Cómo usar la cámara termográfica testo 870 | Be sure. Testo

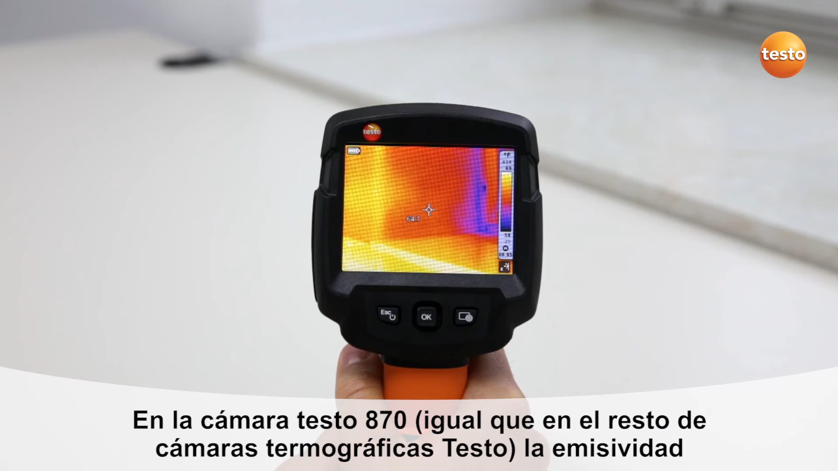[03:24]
In the Testo 870, as in all Testo thermal images, the emissivity and the reflected temperature can be set manually.
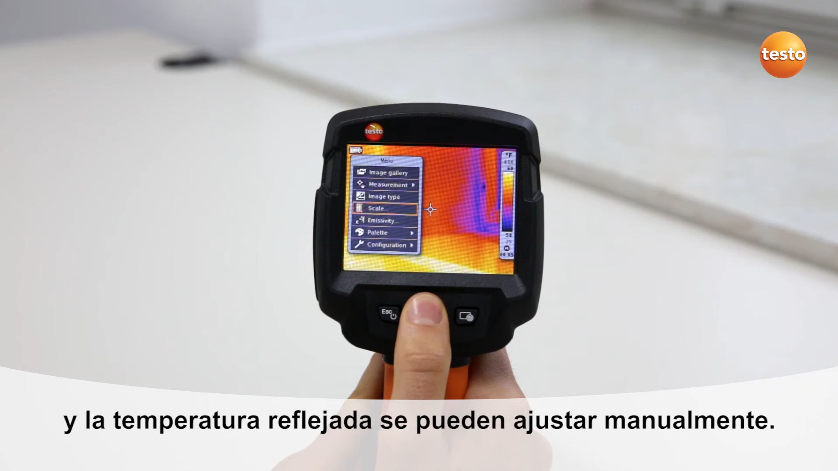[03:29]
The emissivity is either defined by the user or taken from a list of predefined emissivities for various materials. The reflected temperature can also be adjusted for each measurement.
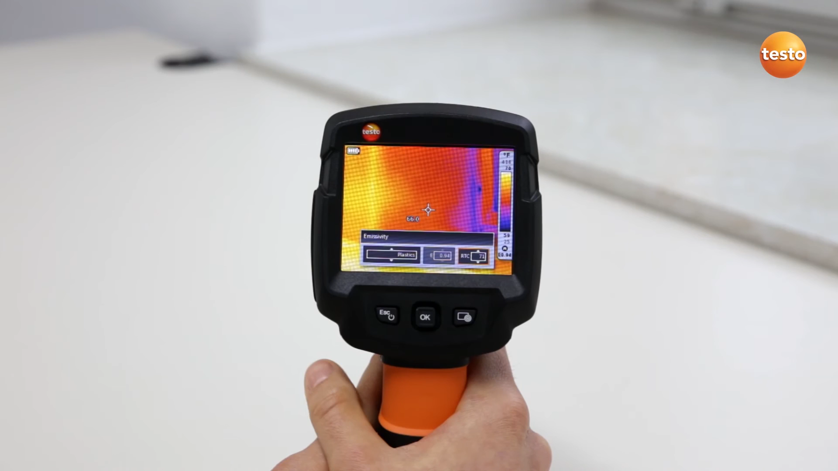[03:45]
The Testo 870 has an integrated fixed focus.
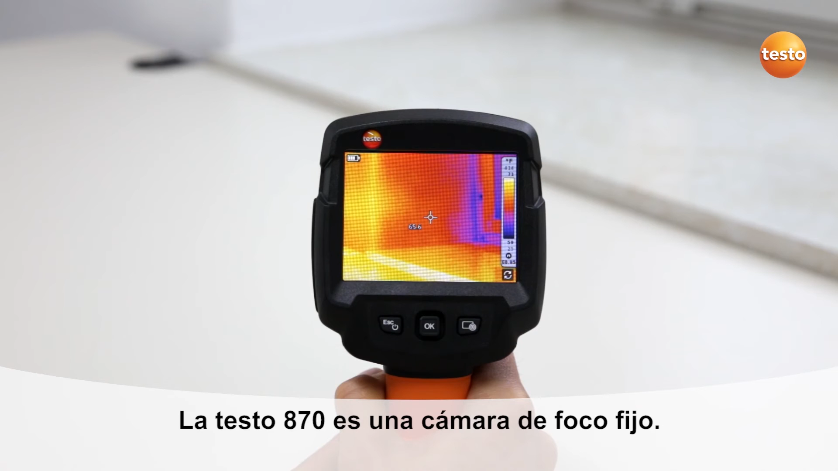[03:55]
All measurement objects from a distance of half a meter are presented in sharp focus.
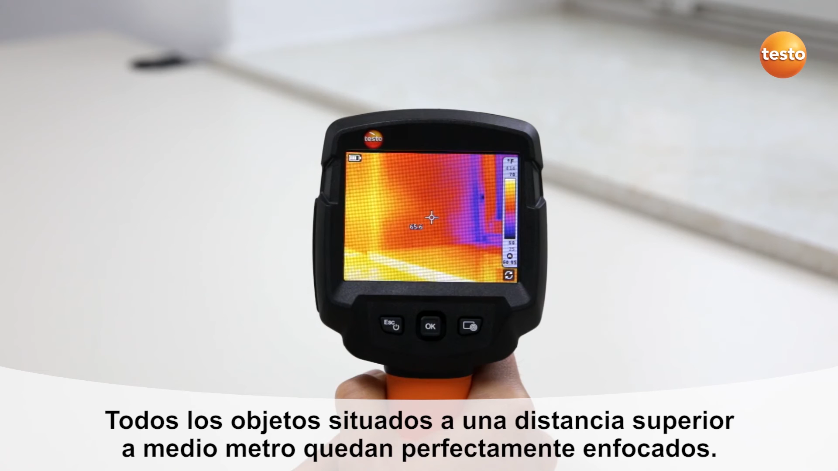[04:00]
Manual focusing of the thermal imager is no longer necessary. This allows you to concentrate fully on the measurement of the object.
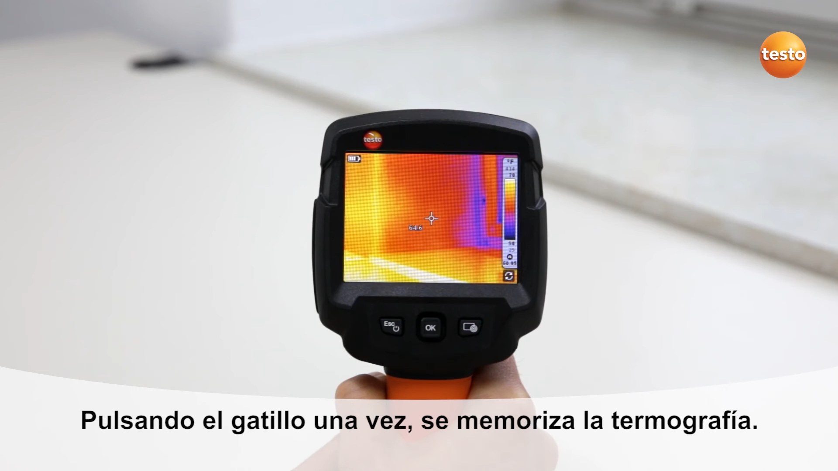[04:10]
By pressing the trigger button once, the thermal image is saved.
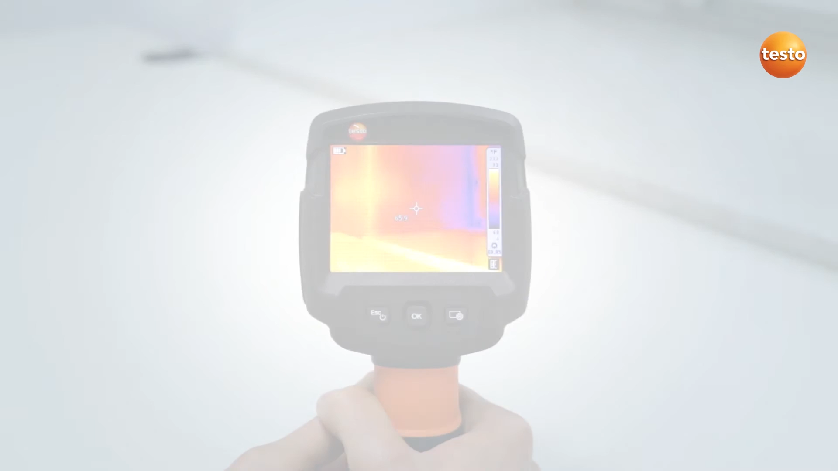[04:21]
Thermal images recorded with the Testo 870 can be viewed in the image gallery and analyzed on site.
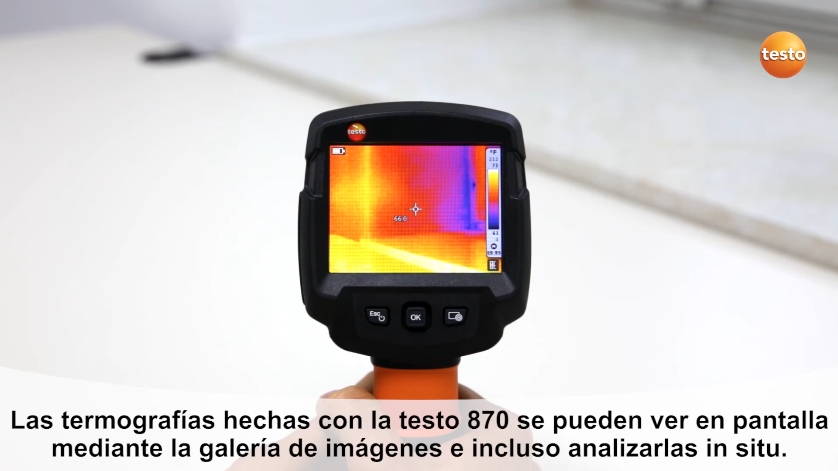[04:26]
Open the image gallery from the menu and select the desired thermal image with OK.
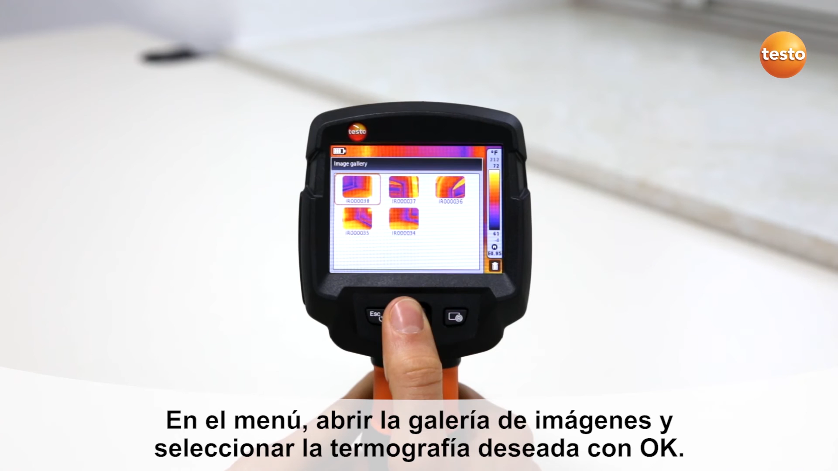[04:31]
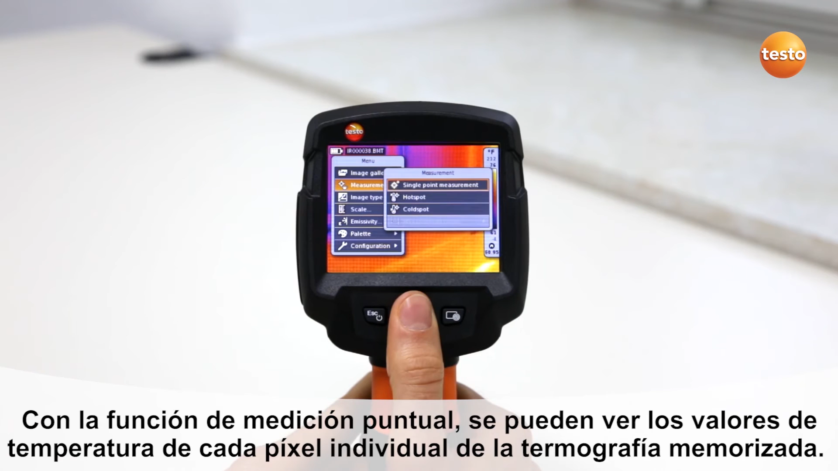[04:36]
With a single point measurement, you can analyze the temperature values of each individual pixel in the stored thermal image.
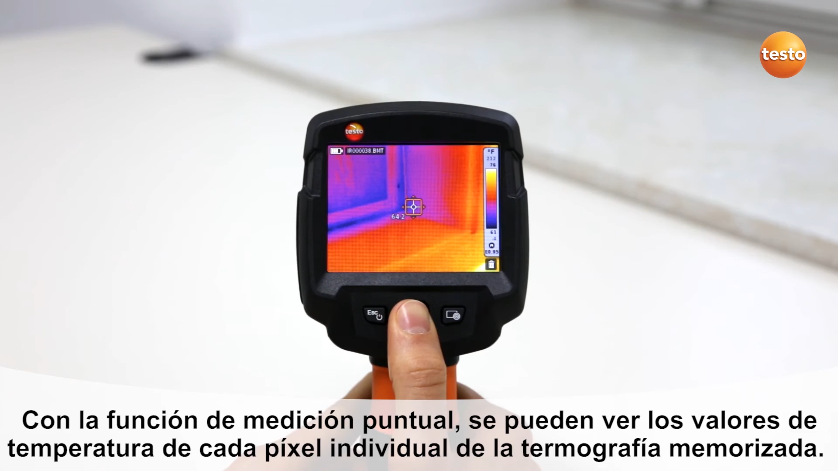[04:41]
You can move the measurement point with the joystick.
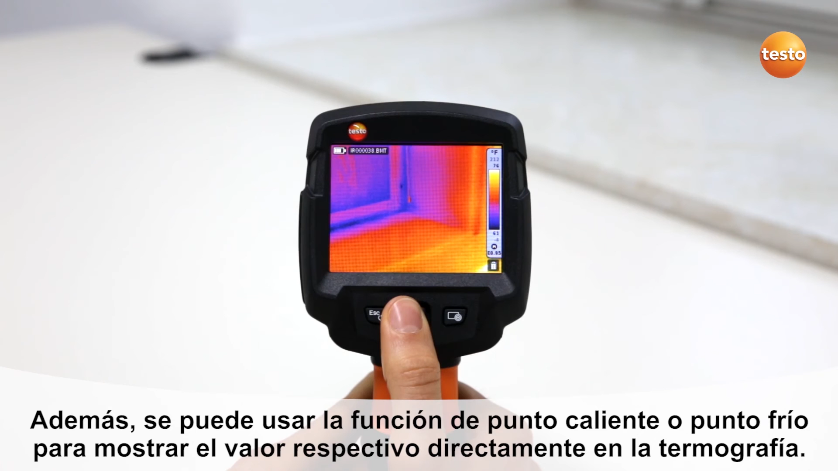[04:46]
In addition to this, you can use the Hotspot function to show the hottest temperature value in the thermal image and with the Coldspot function the coldest.
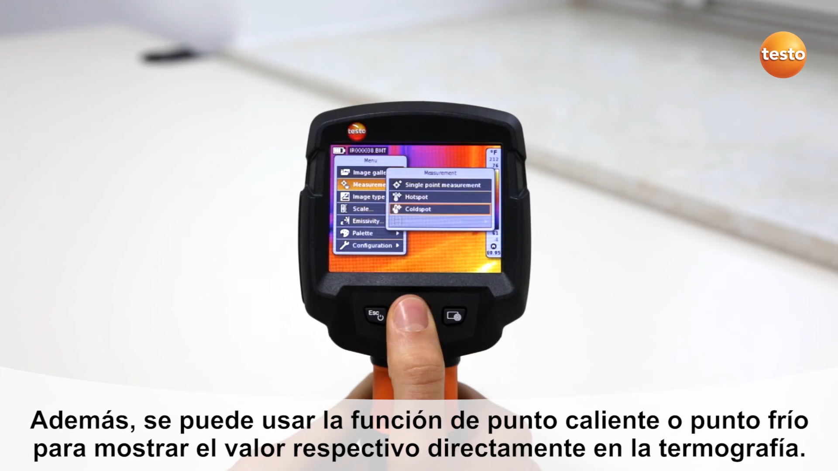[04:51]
In order to highlight contrasts, you can also adapt the scale and the color palette.
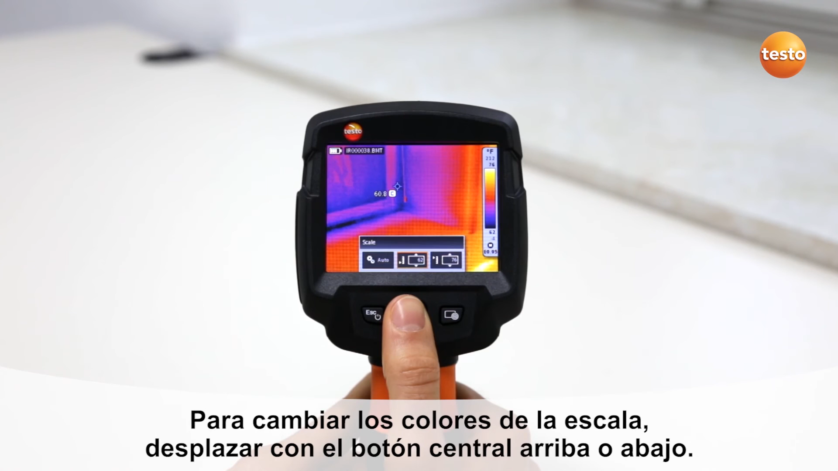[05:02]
To change the color scale, push the joystick up or down.
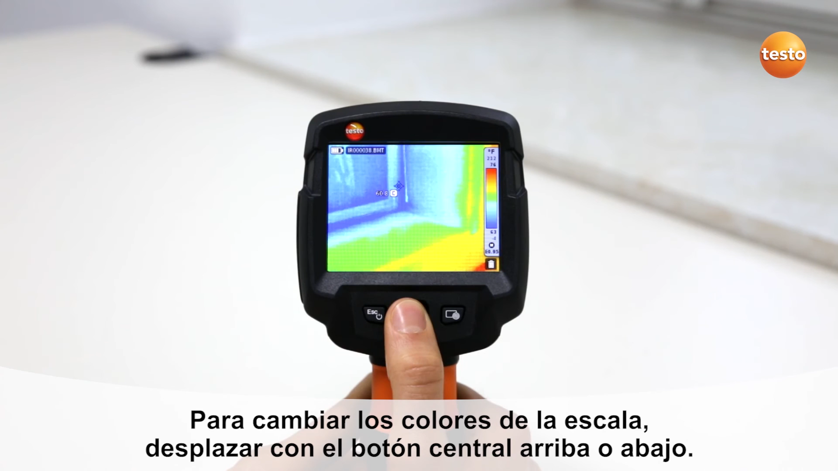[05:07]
By pressing the ESC on-off button or by moving the joystick to the left or right,
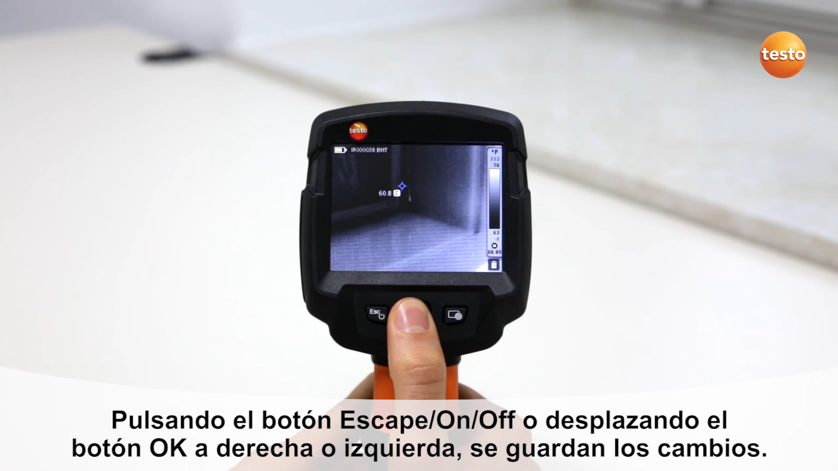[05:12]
you have the possibility of saving the changes with OK.